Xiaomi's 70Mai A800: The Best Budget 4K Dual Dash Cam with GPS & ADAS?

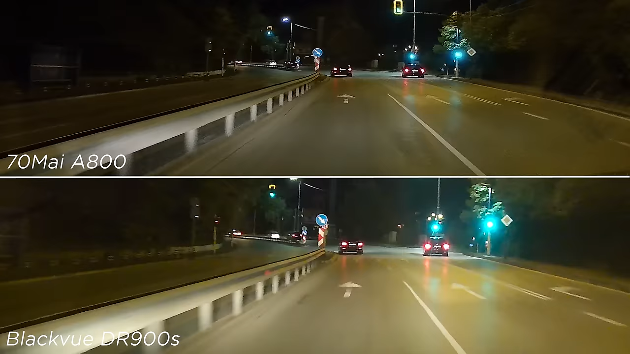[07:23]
Files are not huge because H.265 compression is being used, and 4k lets you see a lot more details in daylight than usual. Obviously there are some slight disadvantages compared to 1080p sensors in low light,
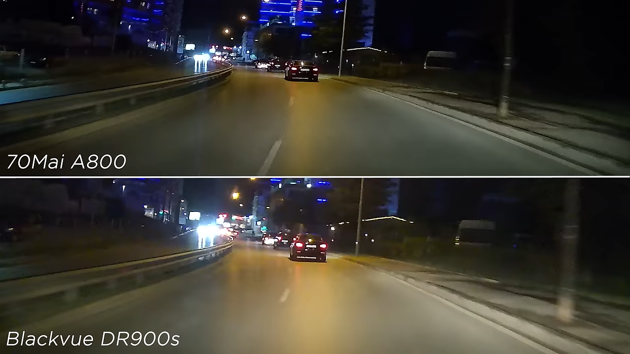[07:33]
which is well expected due to the pixel density. I'd say awesome performance if we put it side by side with top model from the company Blackview.